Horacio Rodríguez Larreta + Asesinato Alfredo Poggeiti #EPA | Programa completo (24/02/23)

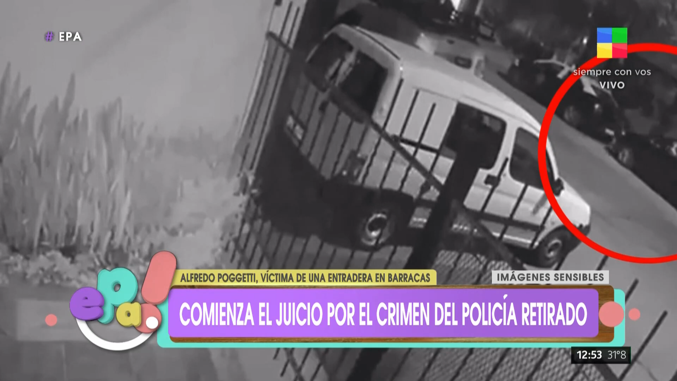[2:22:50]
lo ajustician, le dan un disparo directamente en la cabeza. Tremendo. Lo matan. Salen huyendo. Desde ahí, la Policía Federal hace un trabajo espectacular, hay que decirlo,